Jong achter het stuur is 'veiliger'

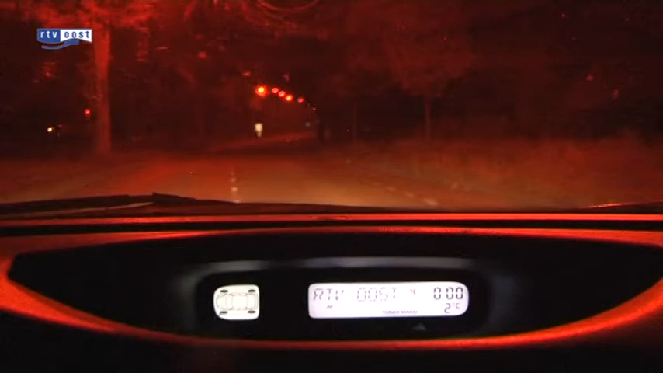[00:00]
Het is 12 uur s'nachts, 1 over hemmer 2011 en ik ben onderweg naar Steenwijkerwold waar vannacht geschiedenis wordt geschreven.